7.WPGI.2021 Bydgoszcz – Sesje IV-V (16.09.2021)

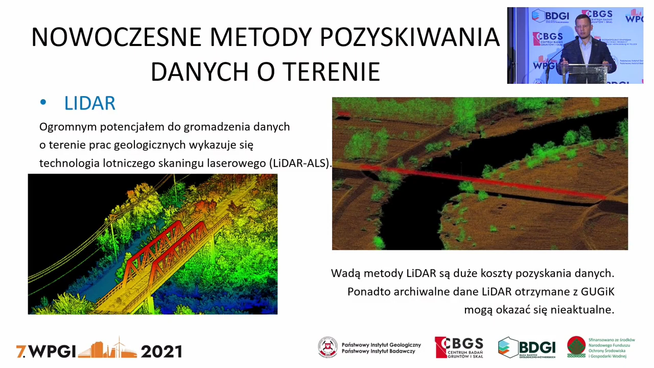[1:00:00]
Niestety wadą metody LIDER są duże koszty pozyskania danych oraz ponadto archiwalne dane LIDER otrzymane z GUGIG mogą okazać się nieaktualne dla naszego terenu prac. Dlatego też dużą tańszą alternatywą pozyskiwania danych o terenie na potrzeby dokumentowania geologiczno-inżynierskiego
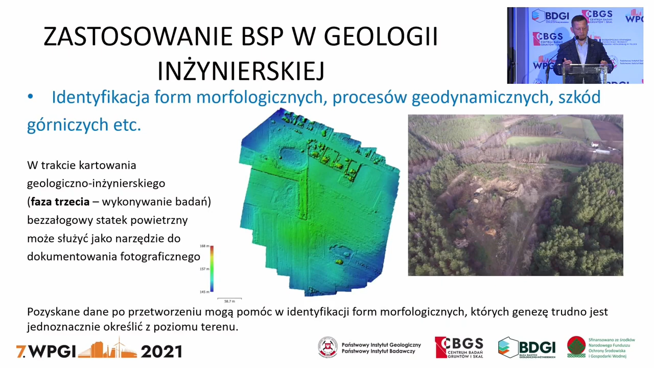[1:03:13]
Pozyskane dane po przetworzeniu mogą pomóc w identyfikacji form morfologicznych, których genezę trudno jest jednoznacznie stwierdzić z poziomu terenu. Orto-fotomozaika może służyć do projektowania marszrut oraz kartowania zasięgu wybranych form geologicznych,
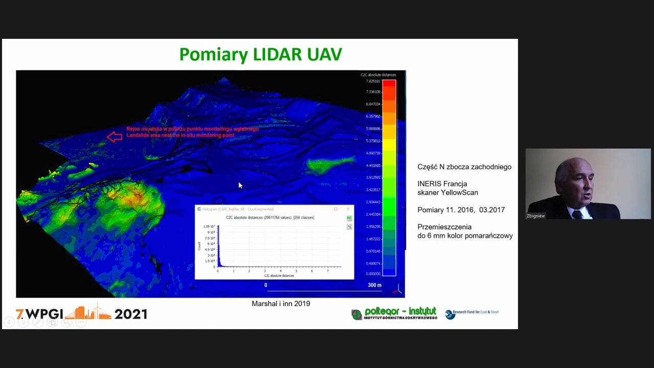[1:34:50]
To stosunkowo krótki przedział czasu pomiędzy tymi pomiarami, także tylko 6 milimetrów to wykryto. Tu jest miejsce, gdzie był mój punkt monitoringu. Na zielono i na czerwono widzicie Państwo obszary osobiskowe. Jeżeli chodzi o porównanie naziemnej skali laserowej z fotogrametią, to są właśnie te dwa wyniki przemieszczenia około 4 miesięcy,
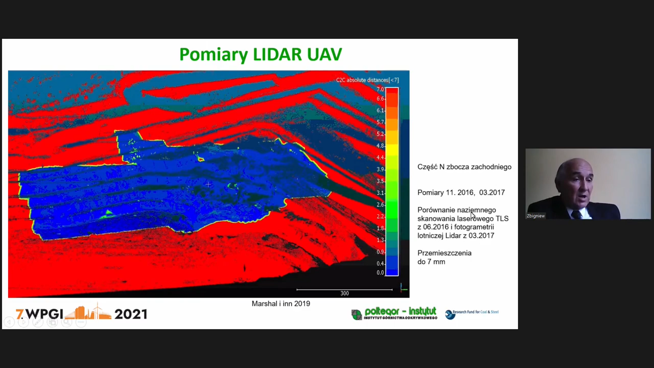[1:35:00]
7 milimetrów niewielkich. Zaznaczam. Co innego przemieszczenia powierzchniowe, co innego przemieszczenia wgłębi.
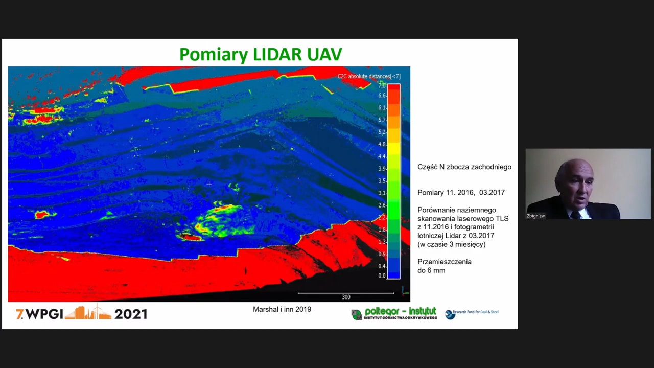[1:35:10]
I proszę popatrzeć, tutaj też z kolei naziemny skanik laserowy i LIDER do 6 milimetrów. To cały czas mówimy o tym zachodnim zboczu, co ja wykonywałem.
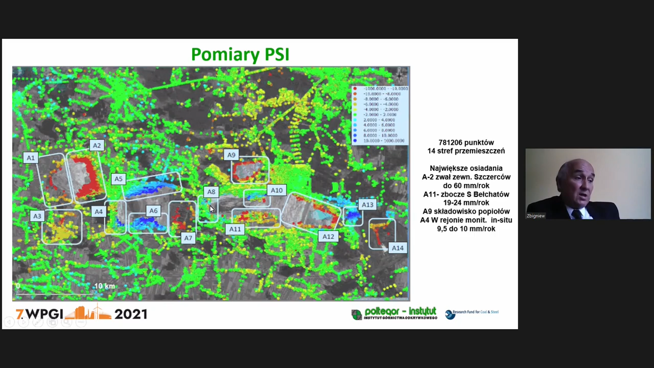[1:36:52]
W rejonie punktu monitoringu było to mniej, ale jest to taki problem, że satelita poruszał się tutaj w linii po prostu wschód-zachód, znaczy zachód-schód. I te przemieszczenia były po prostu w linii ruchu satelity. I nie za bardzo dobrze było widoczne to miejsce. Natomiast na zboczu południowym bardzo dobrze były widoczne te przemieszczenia. Możemy identyfikować te poszczególne punkty. Tutaj około 40 mm wynosiły te przemieszczenia na tym zboczu, chociaż niewątpliwie były też większe przemieszczenia. Należy jednak powiedzieć, że tutaj ma ograniczenia ta interferometria, ponieważ jeżeli na przykład zaszczodzą bardzo duże przemieszczenia albo na zwałowiskach,